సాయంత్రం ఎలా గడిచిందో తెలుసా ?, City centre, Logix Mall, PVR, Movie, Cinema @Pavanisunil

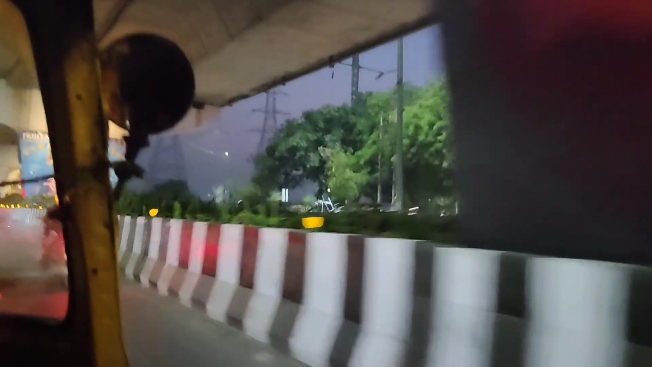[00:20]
नामंडी इप्लायवर योक्का पिलर स्पायने चूसार यंत चक्क का पेंटिंग्स वेसुनार चाला चाला ब्यूटिफुल गा उन्ना एकदा